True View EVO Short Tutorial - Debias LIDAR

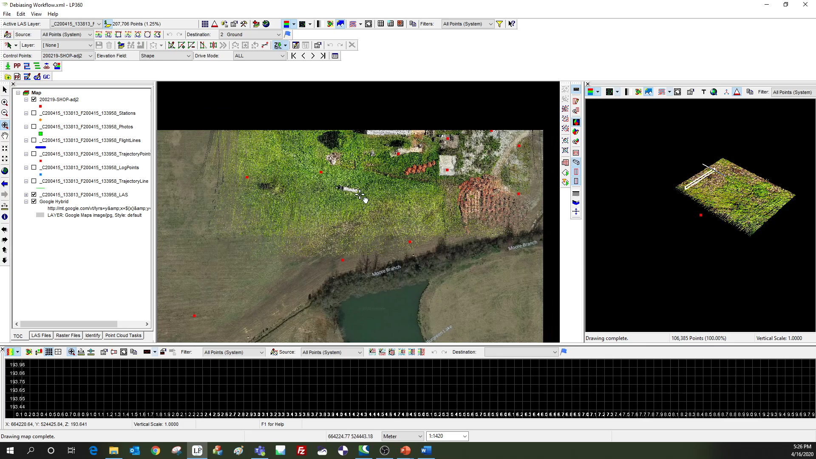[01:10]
This is a TrueView 410 data set. And the first thing you want to do when you have a TrueView 410 data set for this workflow is add your control file. You can add it either with the add data button up here, you're going to add a feature file.
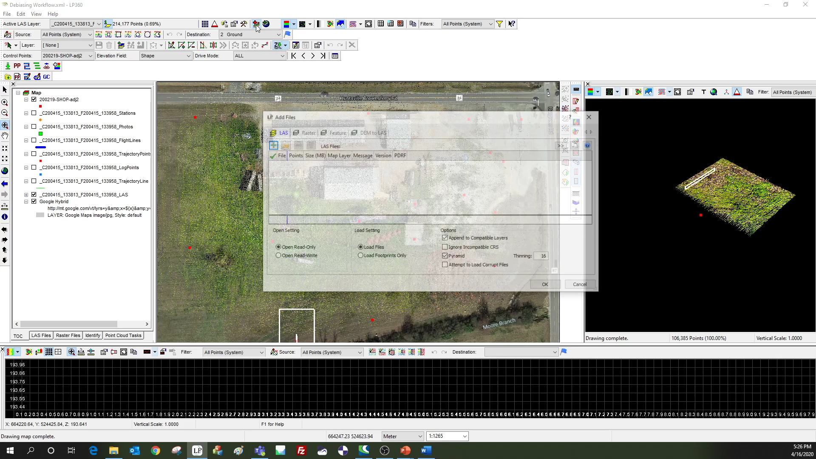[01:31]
Now, if it's already in shapefile format or one of the supported formats, or a lot of times our customers will have their control data in text or CSV format. And if that's the case, you go to file import from ASCII XYZ and that way you can go through that process and import your, convert your text file to a shapefile format that we can use for this process.
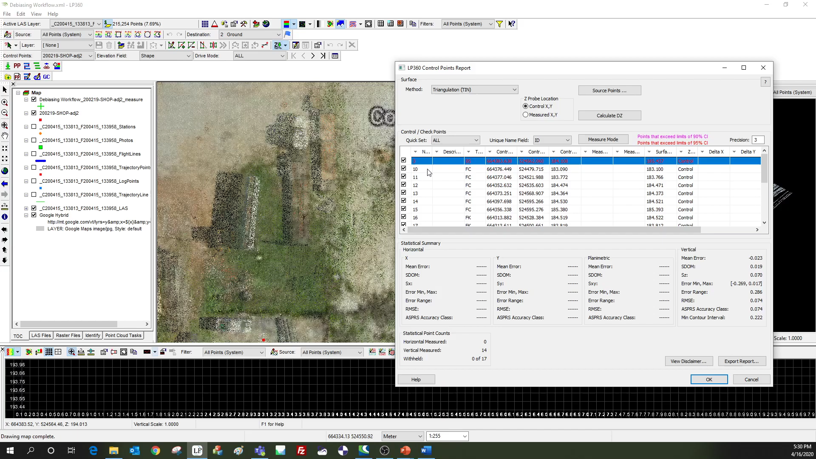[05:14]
It's going to drive you right to them. I can clearly see that these points that I've labeled FC are falling where there's data points.